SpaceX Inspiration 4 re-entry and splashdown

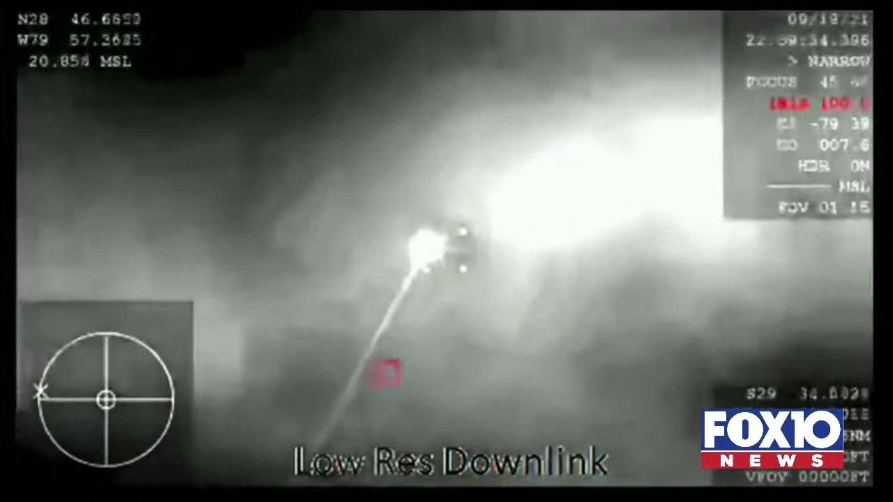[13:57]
What you are seeing is a view from our thermal camera,
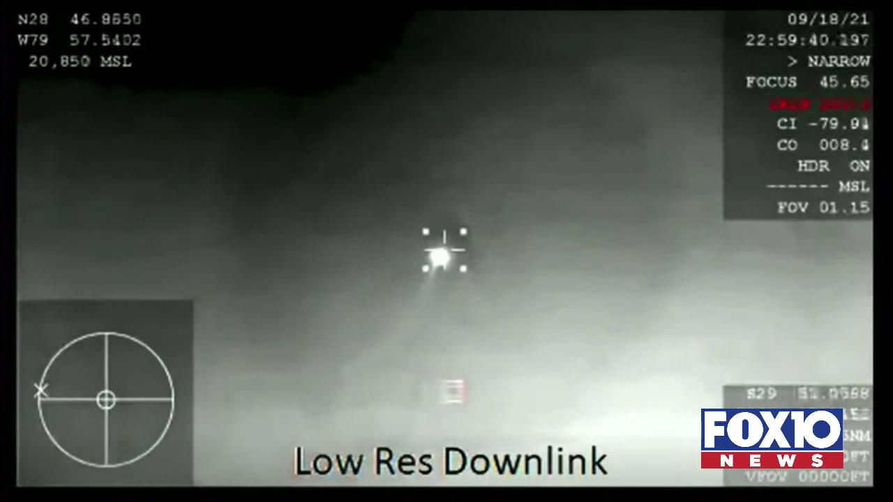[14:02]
seeing Dragon coming back down to Earth right there. Yeah, this is amazing. This is the first shot of the Dragon cap. So, coming back as part of the inspiration for Mission, the crowd here is super excited seeing that for the first time as well.
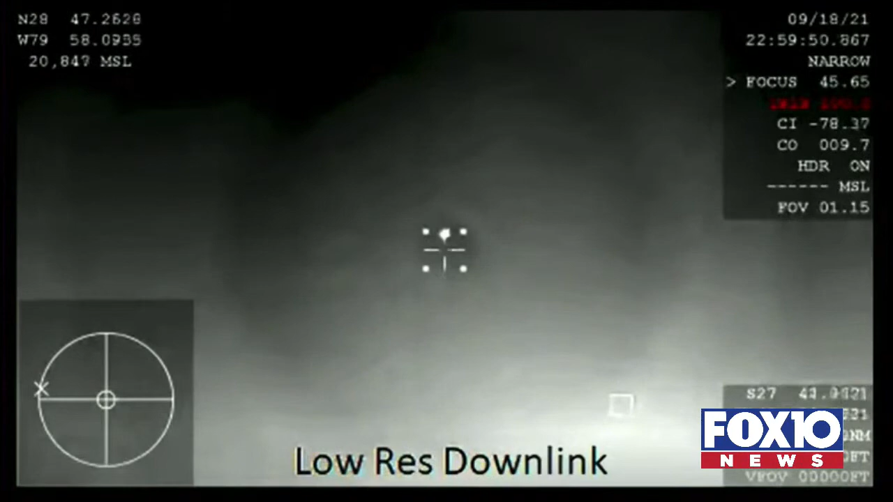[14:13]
So, yeah, a couple minutes left of the blackout period, and we should be getting comms reestablished with the crew here shortly.
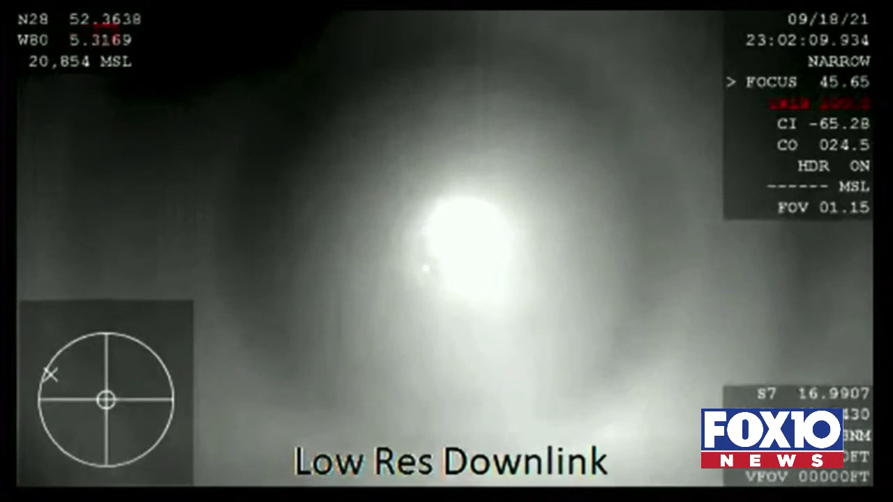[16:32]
We heard some words to have them brace for drogue deploy. They will feel the difference in speed when the shoots do deploy.
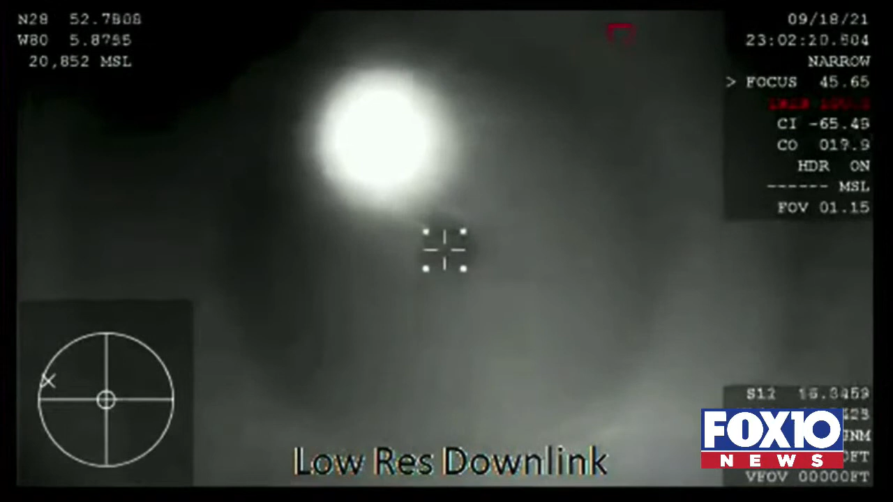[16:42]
That was what the core mentioned there. That's such a cool shot of Dragon coming back down to Earth.